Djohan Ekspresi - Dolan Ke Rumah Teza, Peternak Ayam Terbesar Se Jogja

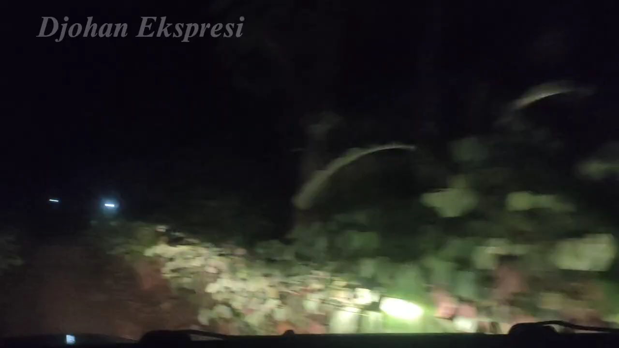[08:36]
Ternyata deket banget, Mas Jo. Oh gitu. Dari mana? Kita itu iya. Deket banget jembatannya, Kak. Pas kita berhenti tadi itu loh.
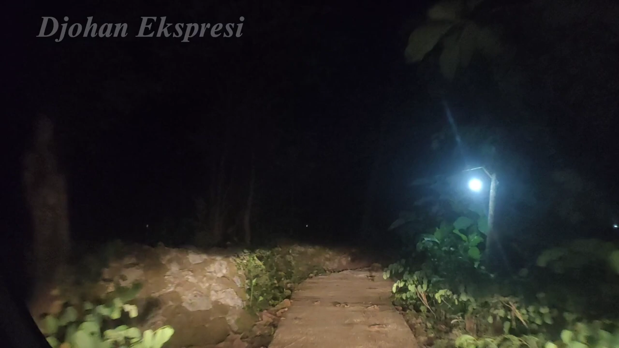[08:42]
Oh, bisa lewat sebetulnya. Hah? Bisa lewat sebetulnya. Bisa lewat cuma enggak ada enggak berani beban.
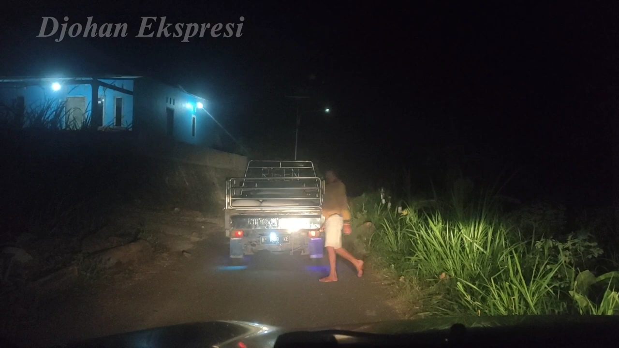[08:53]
Wah, masih belok kiri. Yuk. Masuk dalam.